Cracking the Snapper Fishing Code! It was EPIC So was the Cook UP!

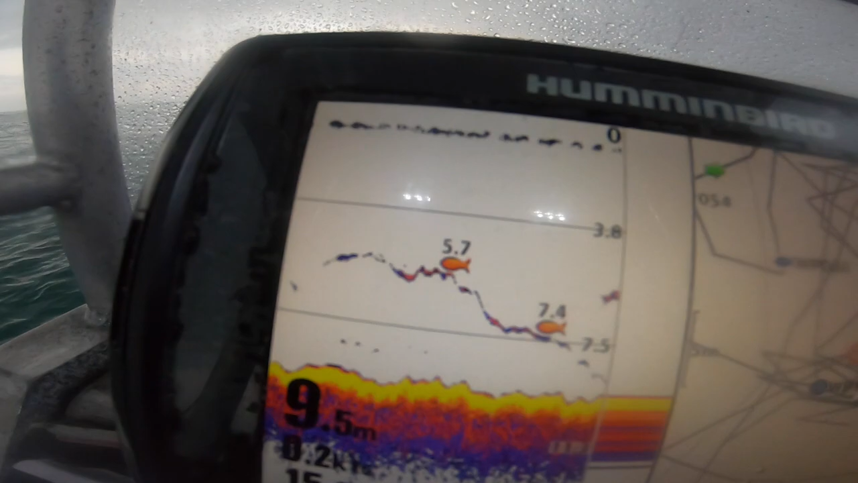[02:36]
On screen: depth 9.5 m
something's coming up i've already got two baits i don't want to throw another one out